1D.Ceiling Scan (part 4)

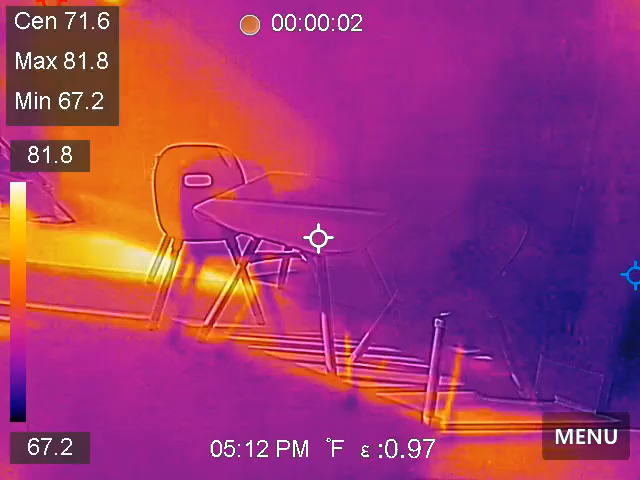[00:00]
On screen: max 81.8°F, min 67.2°F, scale top 81.8°F, scale bottom 67.2°F
The little chairs. That's daylight. All that yellow is daylight coming through. Daylight heat.
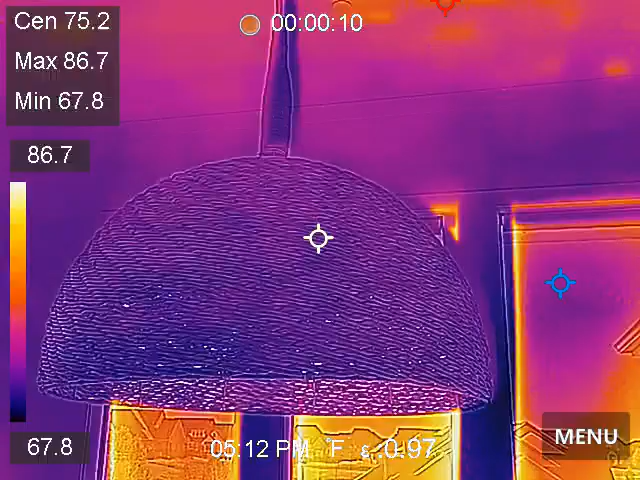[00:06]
On screen: spot 75.2°F, max 86.7°F, min 67.8°F, scale top 86.7°F, scale bottom 67.8°F
We're back to the ceiling. And we've got some hot spots over here.
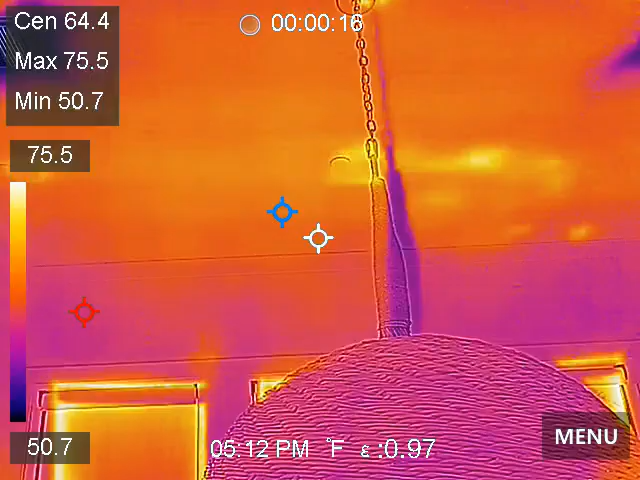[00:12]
On screen: max 75.5°F, min 50.7°F, scale top 75.5°F, scale bottom 50.7°F
Look at there. I was wondering if I was going to get something to take pictures of. That's kind of around the irrigation system right there.
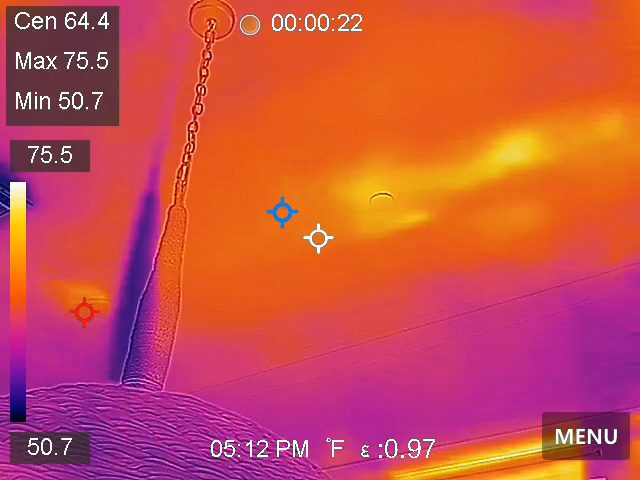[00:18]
And it's kind of moving on along. And now we're going to do the ceiling in front of the pass-through bar, in front of the kitchen island.
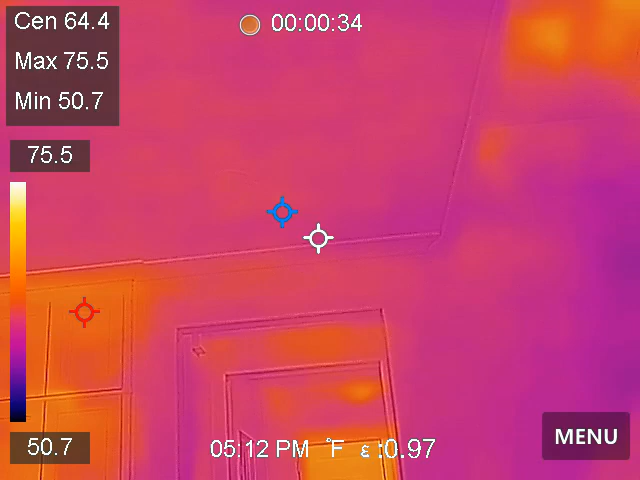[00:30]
On screen: spot 64.4°F, max 75.5°F, min 50.7°F, scale top 75.5°F, scale bottom 50.7°F
Okay, now we're going to move it around. I'm going to scan across the top of the kitchen island area. Should I just make a good one of these, too? Looks pretty good.
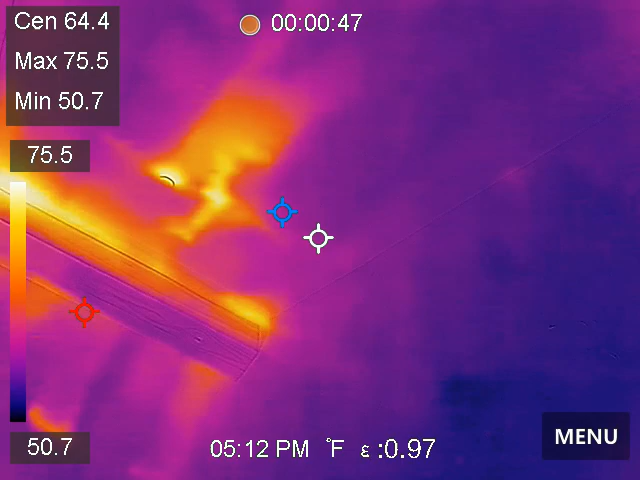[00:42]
On screen: max 75.5°F, min 50.7°F, scale top 75.5°F, scale bottom 50.7°F
You're just giving me a slice of burgers. You always find thermal bridging up here with those beans.
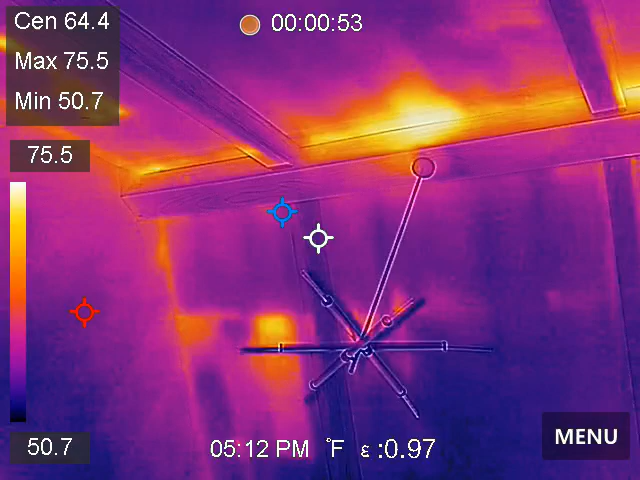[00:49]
On screen: max 75.5°F, min 50.7°F, scale top 75.5°F, scale bottom 50.7°F
You sure do. Found it again today.
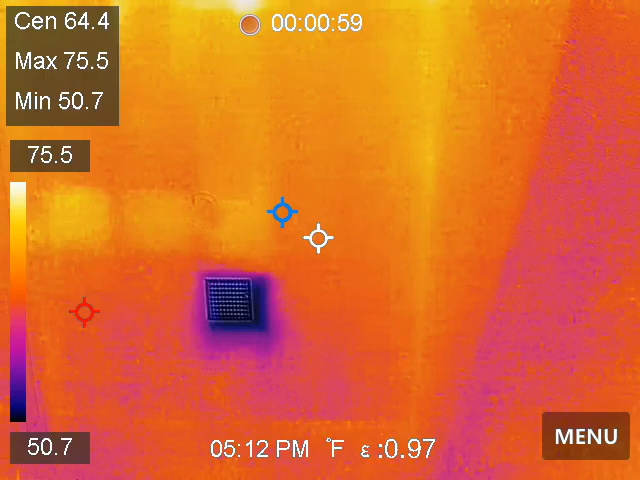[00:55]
On screen: max 75.5°F, min 50.7°F, scale top 75.5°F, scale bottom 50.7°F
Now I'm walking around. This is in front of the patio doors.
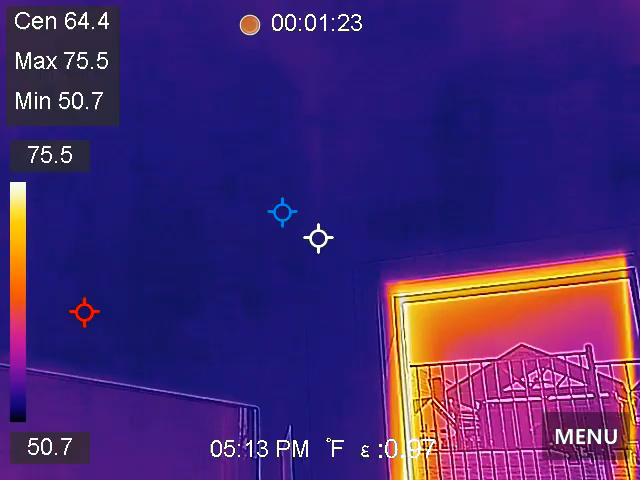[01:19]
On screen: max 75.5°F, min 50.7°F, scale top 75.5°F, scale bottom 50.7°F
You know, I could make a, well, nice thermal bridging.
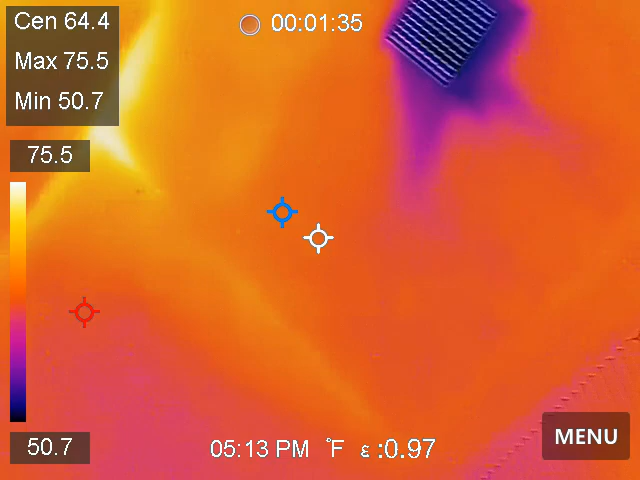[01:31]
On screen: max 75.5°F, min 50.7°F, scale top 75.5°F, scale bottom 50.7°F
I thought I found a bigger spot. My spot went away. Spots don't go away. Spots don't go away.
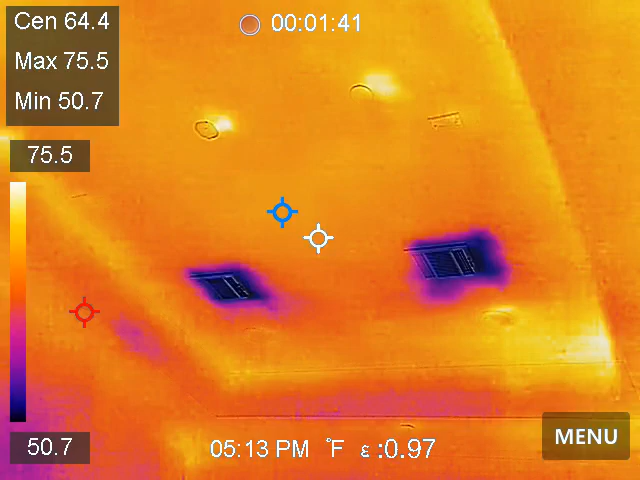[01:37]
On screen: spot 64.4°F, max 75.5°F, min 50.7°F, scale top 75.5°F, scale bottom 50.7°F
I guess something changes.
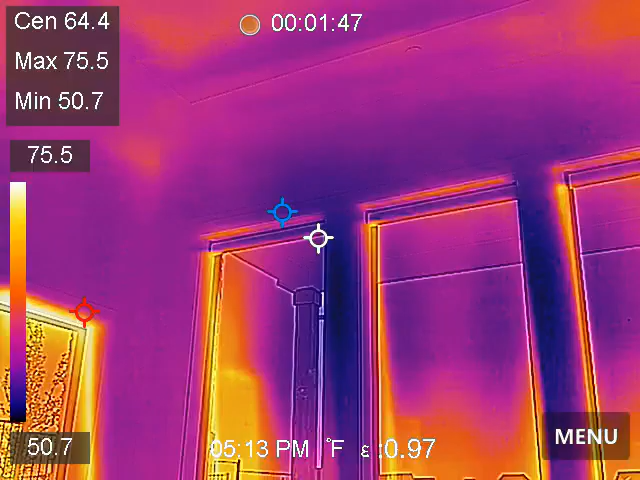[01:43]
On screen: max 75.5°F, min 50.7°F
This rolls us back out to the great family room.
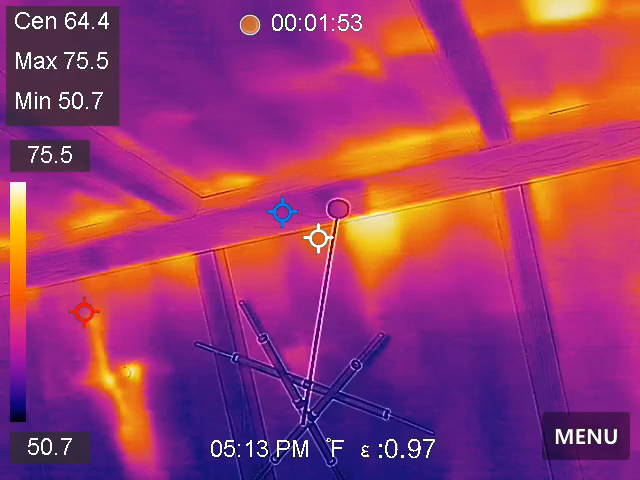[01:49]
On screen: max 75.5°F, min 50.7°F, scale top 75.5°F, scale bottom 50.7°F
And I guess I'm going to take a picture right there. That'll be a good picture. I'm going to take a couple, three pictures.
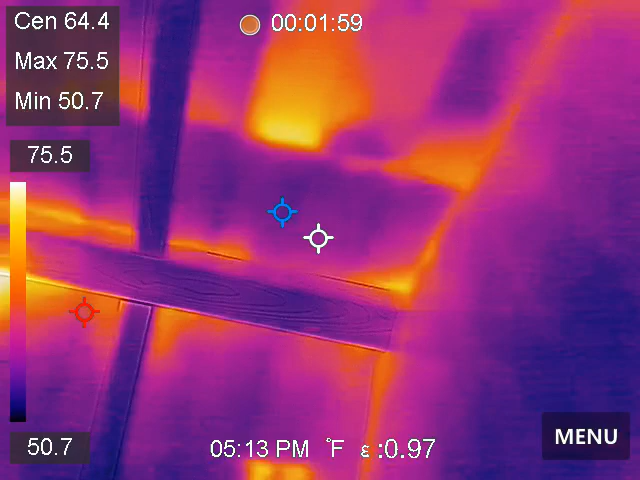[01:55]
On screen: max 75.5°F, min 50.7°F, scale top 75.5°F, scale bottom 50.7°F
So everybody feels like they got their money's worth. But, again, I don't know how that's going to be fixed.
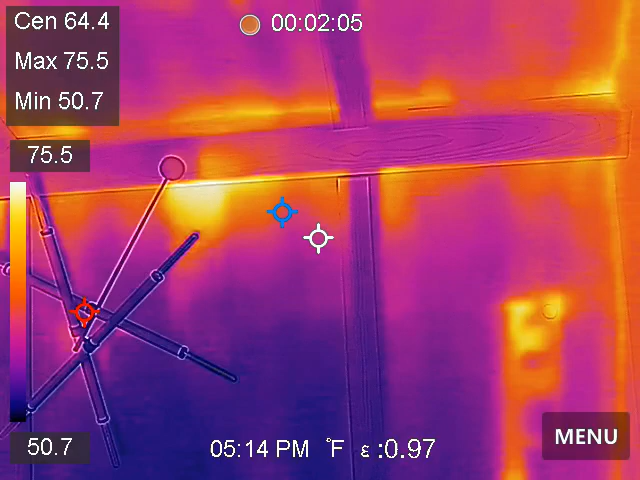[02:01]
On screen: max 75.5°F, min 50.7°F
And at some point, it's no solution, no problem. But there it is. So far, this is the front entry, remember?
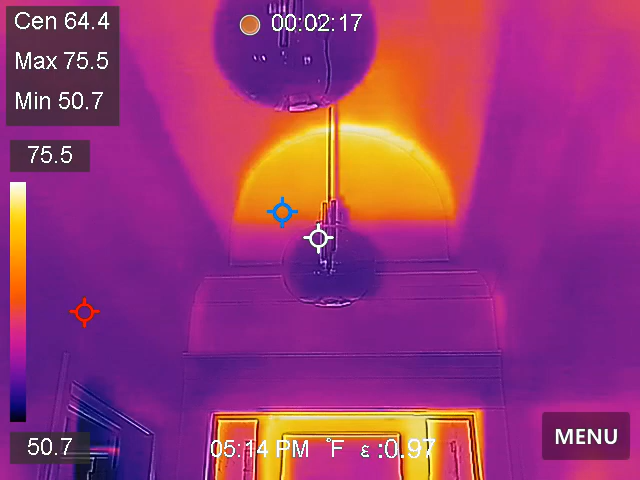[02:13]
On screen: spot 64.4°F, max 75.5°F, min 50.7°F, scale top 75.5°F, scale bottom 50.7°F
That seems to be the most concerning spot right there. Okay, but we're going to back into the middle bedroom or the west, downstairs west bedroom. Kind of walking into here.